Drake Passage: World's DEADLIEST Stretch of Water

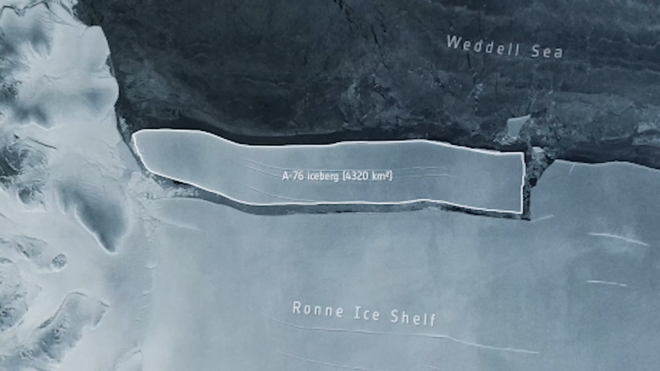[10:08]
The iceberg you're looking at now is called A76. It broke from Antarctica's Roan ice shelf in